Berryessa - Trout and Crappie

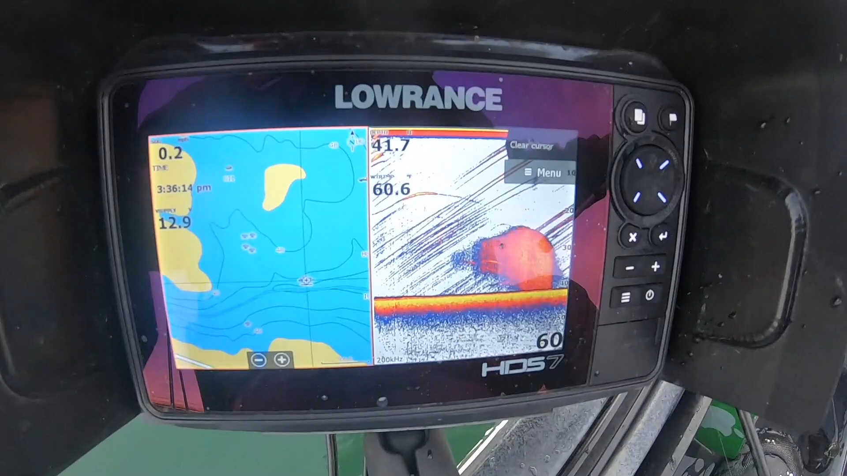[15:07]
And the fish right next to it, feeding upon it. That's what we're attacking.